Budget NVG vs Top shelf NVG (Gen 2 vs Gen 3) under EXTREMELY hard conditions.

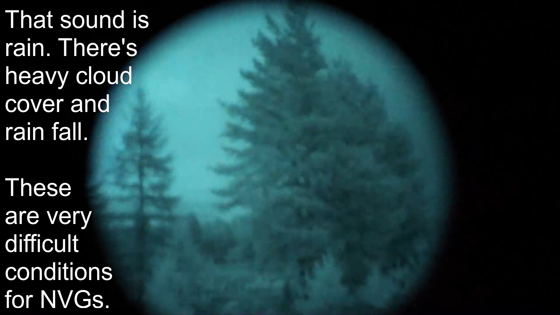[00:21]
And this is what it looks like.
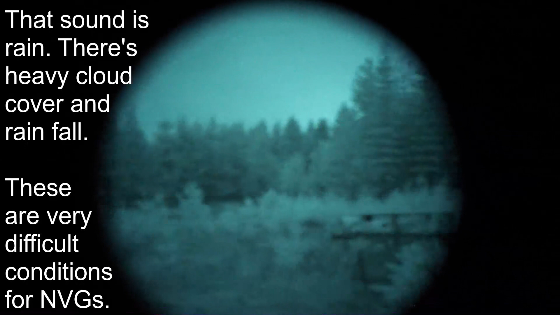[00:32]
There's no ambient light from the cities, we're out extremely rural,
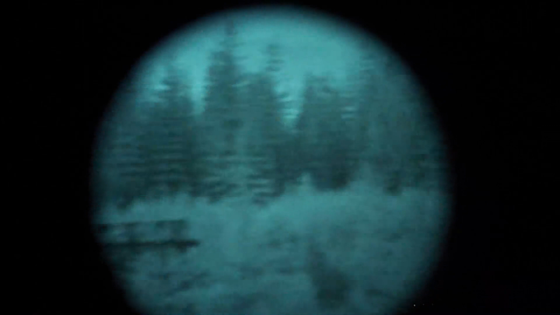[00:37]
there's no moonlight, no starlight, this is pretty much as rough as it gets.
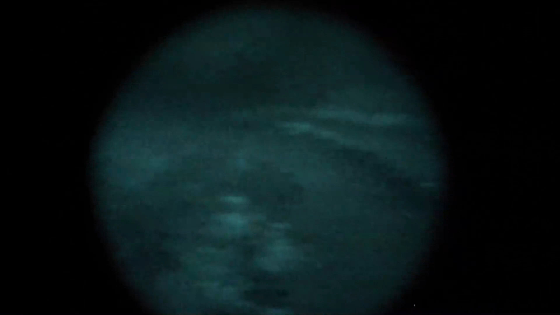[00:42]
I'll bring that Gen 2 right up to the camera, there's Gen 2,
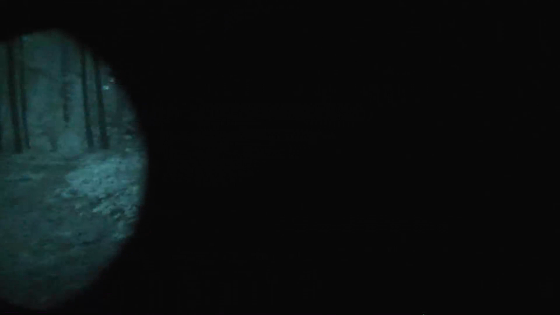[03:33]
And this is the Gen 3, same location. Let's see if I can get it lined up a little bit better.
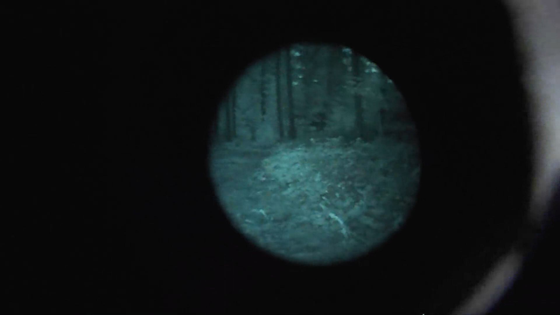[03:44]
There we go. Same location. The thing to keep in mind, remember, it is brighter in real life.
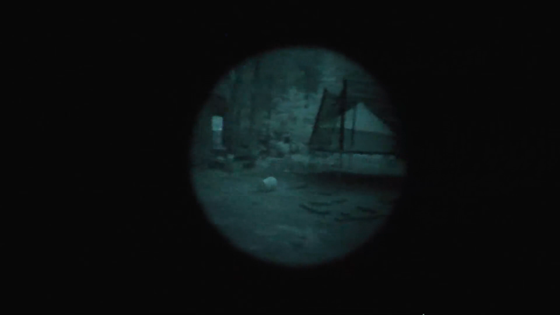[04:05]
The cameras can only do so well in the dark. The tubes are brighter.
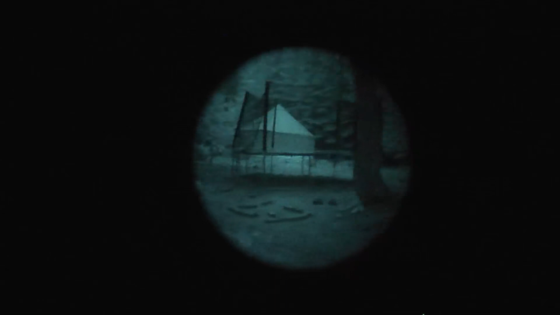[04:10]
But you can see the difference in the brightness between these units. The Gen 2 Plus is absolutely useful. But you can see the difference between a 1000FOM Gen 2 and a 2500FOM Gen 3.